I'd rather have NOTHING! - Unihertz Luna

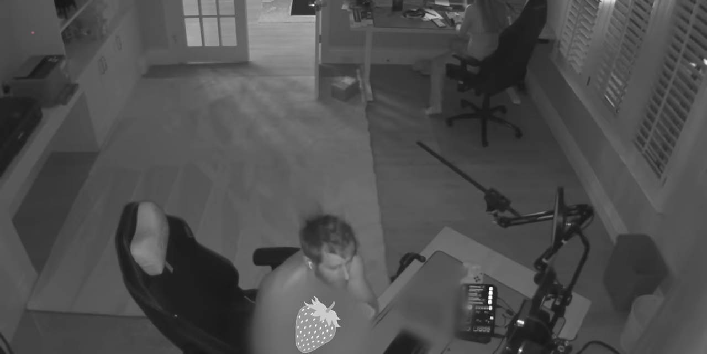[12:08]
but infrared is used in a lot of security cameras gives you a clear image of what you're looking at in darkness but is black